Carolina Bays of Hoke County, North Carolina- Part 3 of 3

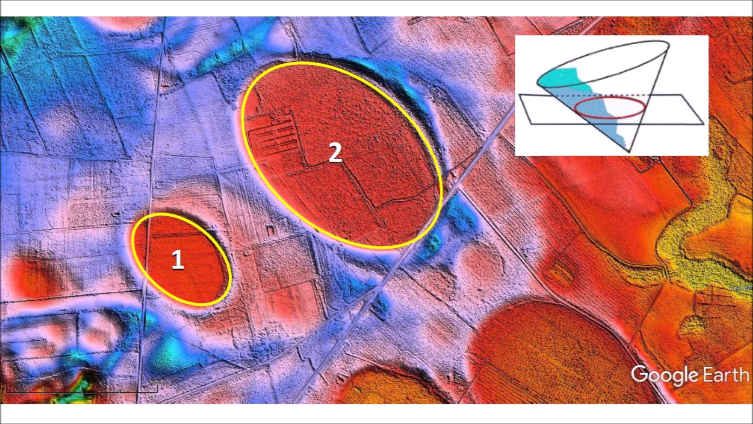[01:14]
They are conic sections and this bays most likely originated as penetration funnels which are inclined conical cavities. These two bays were made by the last of a series of impacts in this area. The ellipses with dotted lines indicate the elliptical scars of the impacts that preceded the formation of bays 1 and 2. We have to keep in mind that when the meteorite struck the Laurentide Ice Sheet it had an excavation time of about 30 seconds and glacier ice boulders were ejected in ballistic trajectories that impacted the ground 6 to 9 minutes later. This landscape of Carolina Bays is the result of the horrific hailstorm of secondary ice impacts that lasted about 3 to 4 minutes.
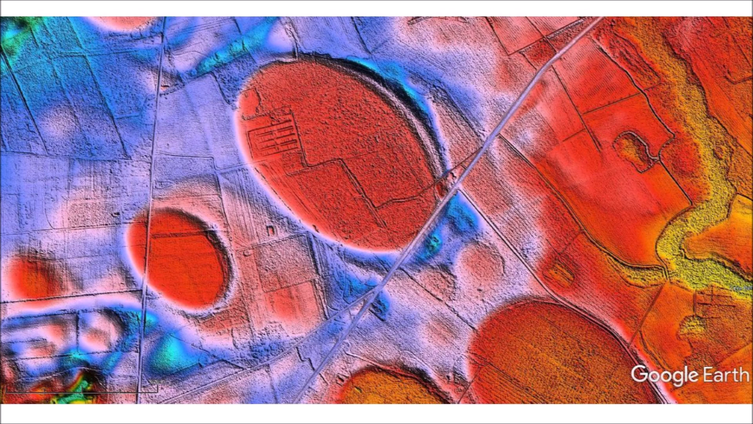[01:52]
The projectiles that arrived first made the dotted ellipses and the ones that arrived last made bays number 1 and 2. The LiDAR image without the ellipses shows all these features, and they are easy to see once you know what to look for. The rectangle identifies another area that we need to study carefully. It includes the small bay near Hilltop's finest market that we discussed in Part 1 of this trilogy about the Carolina Bays of Hoke County. We can see right away that the bays marked 1 and 2 are just the last ones that were emplaced on top of several other bays that preceded them. We can verify that these Carolina Bays are elliptical, as they should be if they were created by oblique impacts that created inclined conical cavities.
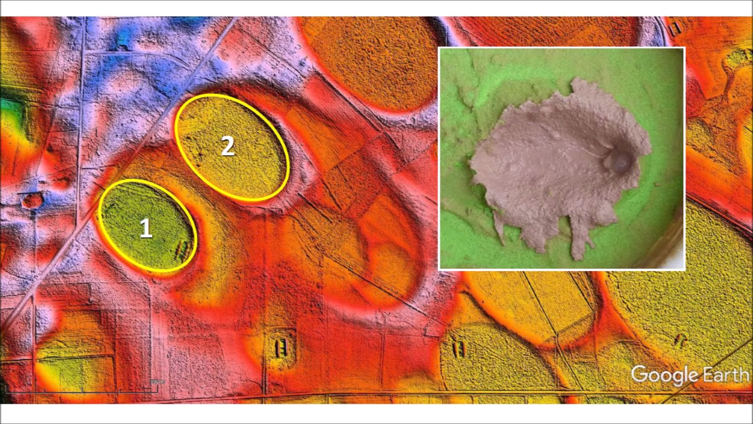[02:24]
We can see that bay number 2 is overlapping bay number 3 marked with a dashed line that preceded the emplacement of bay number 1.
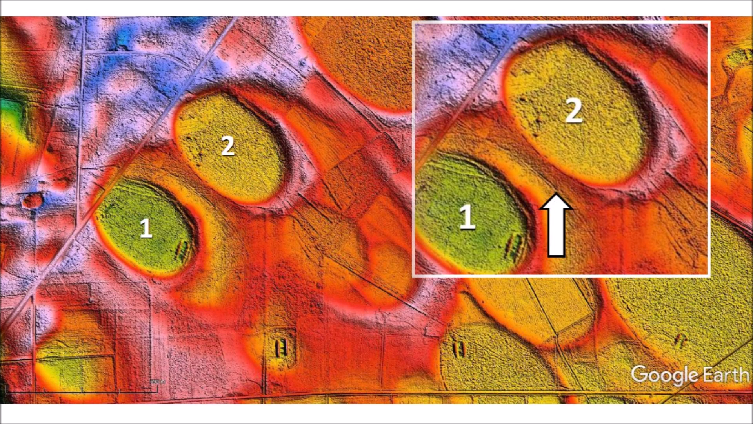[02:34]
The LiDAR image also shows that bay number 2 was emplaced on top of another bay whose rim is indicated by the arrow. When we fit ellipse number 4 to the rim of the bay, we notice that there is another rim that is still unmarked. This means that there was an additional bay number 5 that preceded the formation of bay number 2. We notice that there are two small bays within bay number 4. This is something that is also observed in experimental impacts.
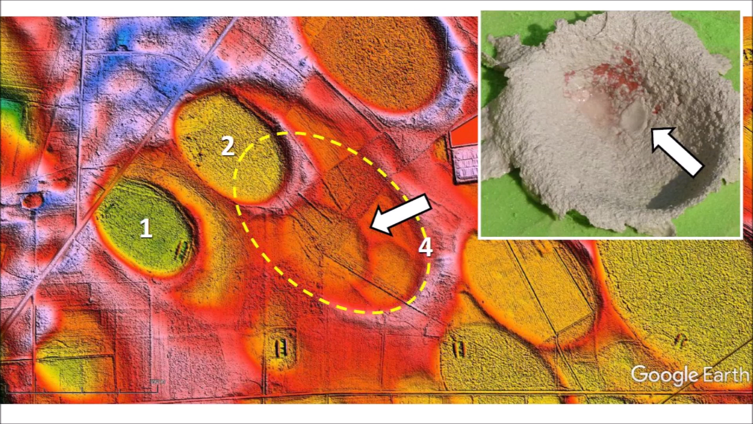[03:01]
These two small bays were also emplaced in a particular sequence. Bay number 6 was emplaced first. Bay number 7 was emplaced on top of bay number 6. Here we see the interpretation of the landscape with all the bays marked. This location was heavily bombarded by the secondary glacier ice boulders. Things are never as simple as they appear. The interpretation of the geomorphology of the Carolina Bays poses many problems. Fortunately, the analysis of the bays is facilitated because we know that the bays are elliptical,
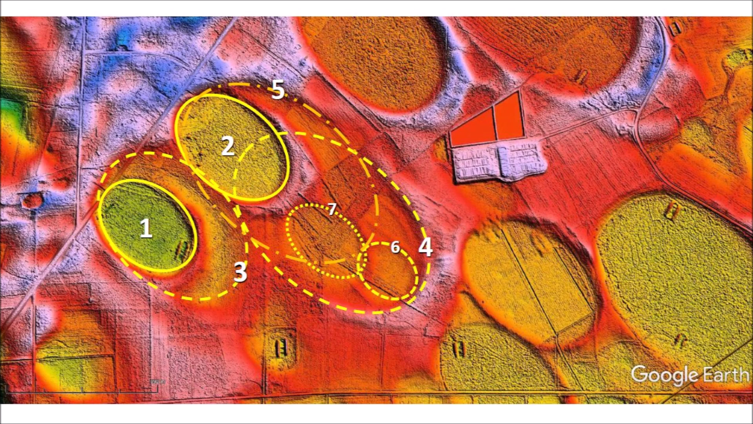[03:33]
and mathematically, only five points are needed to fit an ellipse to an elliptical curve. This means that we can fit ellipses to a bay even when a portion of the rim is obscured by other bays.
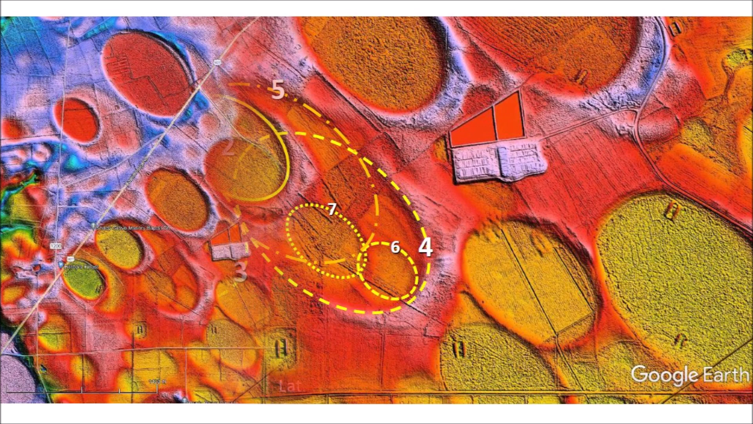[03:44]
Let us now look at the large bay on the right side of the image. Is this only one bay or two overlapping bays? We see that one ellipse fits both sides of the rim of the bay, therefore it is only one bay. What appears to be the rim of another bay is an incursion into
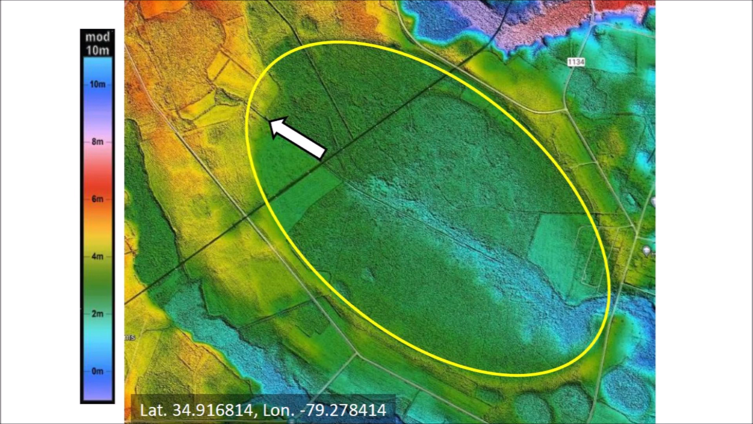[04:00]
the bay by the movement of the terrain due to the difference in elevation. The green area within the ellipse corresponds to an elevation of 72 meters above sea level.
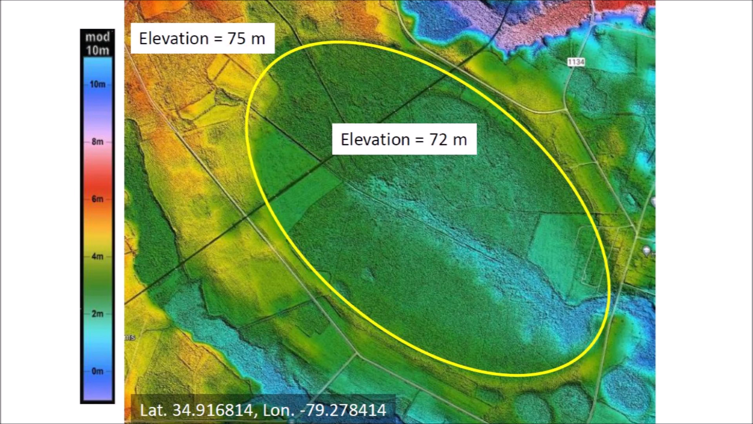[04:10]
The yellow area to the northwest of the bay has an elevation of 75 meters above sea level. We can attribute the distortion of the bay to mud flow from the terrain at 75 meters above sea
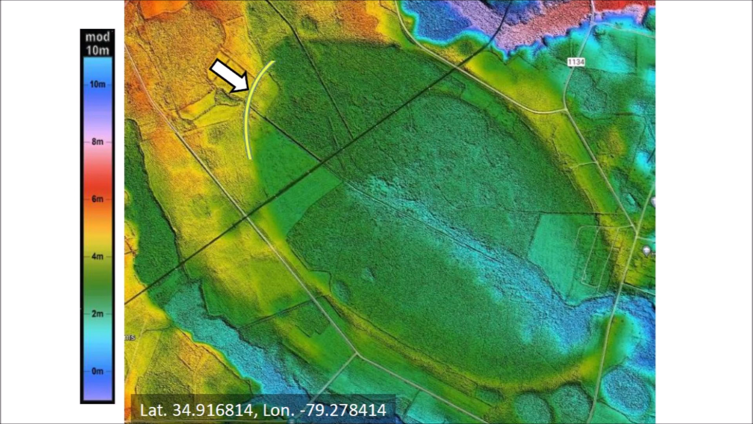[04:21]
level to the terrain at the lower elevation of 72 meters above sea level. We also notice the rim of a small bay that is within the large bay.
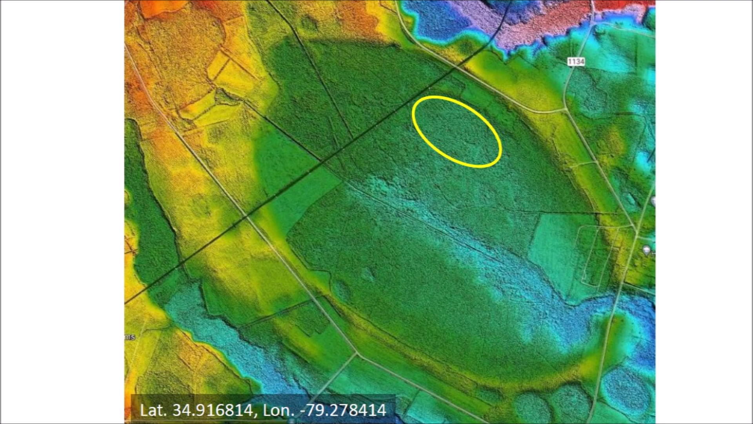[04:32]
Based on the geological law of superposition, this small bay could only have formed after the large bay. We only examined an area of 26 square kilometers or 10 square miles, which is less than 3 percent of the area of Hoke County, North Carolina. Many books could be written about the elliptical geomorphology of the Carolina Bays and their origin as penetration funnels made by secondary oblique impacts of glacier ice boulders that were ejected by an extraterrestrial impact on the Laurentide Ice Sheet. It is unfortunate that many geology courses still consider the Carolina Bays to be like Thermocar's lakes created by wind and water mechanisms,